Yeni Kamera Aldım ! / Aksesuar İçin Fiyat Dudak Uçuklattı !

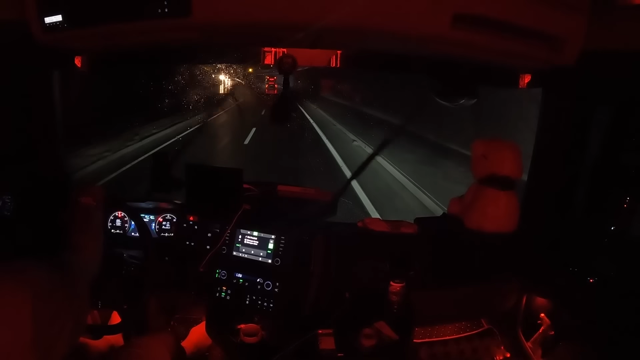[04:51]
Rusya'ya geldik ya, bismillah yağmur bindirdi, şuraya bak ya. Ulan bu yağmura ne oyunu biliyor musun? Maşallah. daha arabayı yıkatacaktım. Niye gideyim yıkatmamışım